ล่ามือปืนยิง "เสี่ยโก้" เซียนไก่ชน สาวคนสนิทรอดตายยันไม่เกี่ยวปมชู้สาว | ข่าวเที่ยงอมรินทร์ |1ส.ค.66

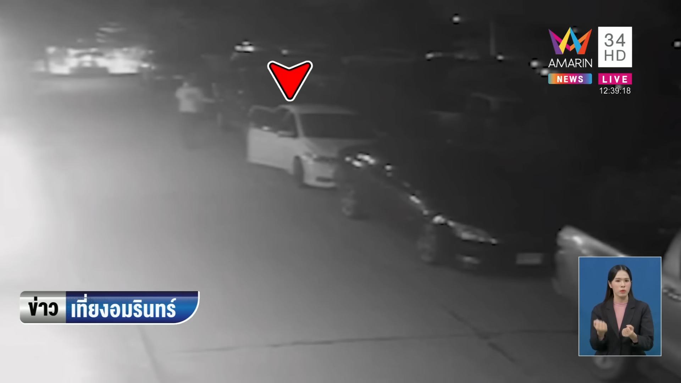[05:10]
ขึ้นรถ embarrassed�� Tatriniแล้วก็ขับออกไปขณะเดียวกันเป็นภาพอีกมุมนึงค่ะหลังจะเกิดเสียงปืนดังขึ้นมาหลังจะเกิดเรื่องแล้วคนในสนามชนไก่เหมือนแตowejแตะตื่นเพราะเขาได้ยินเสียงปืนวิ่งกระจัดığımกระจายกันไปคนละท Eden คนละทาง เลย
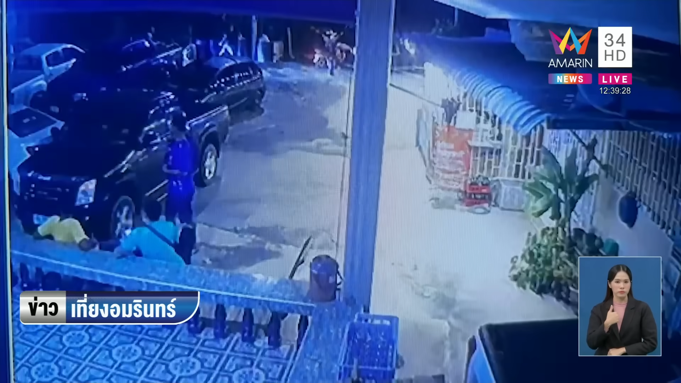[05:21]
กめวก็ล่องวงจอลปิดมุมข้างหน้าเฮ็ดนะคะเหมือนคนเริ่มรู้แล้วมันมีเหตุบาลปลาย يงกันเกิดขึ้นก็กระจัดกระจายวิ่งหนี kadınละท 所以 able to
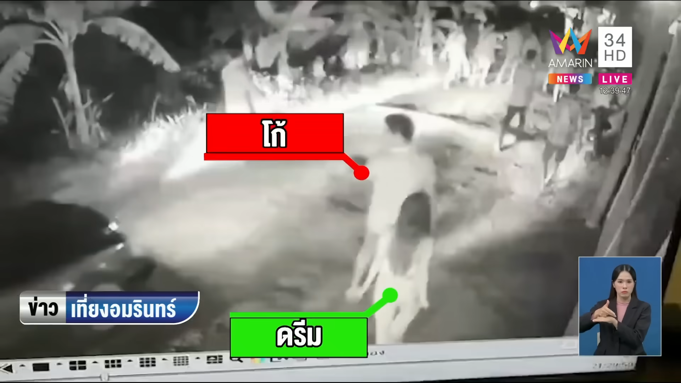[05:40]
get to the backปราเวณสนามชนไก่ค่ะก็กับ Dream กำลังจะเดินไปตรงบราเวณนั้นพอดีนะคะอันนี้เป็นช่วงที่สนามชนไก่อ่ะเลิกแล้วทุกคนก็เดินออกจากสนามหมดรถขาดอื่นๆ ก็ทยอยขับออกแต่สักพัก 1 ชอดที่ 2พอเหมือนได้ยินเสียงปืนเกิดขึ้นคนที่เขาเดินออกจ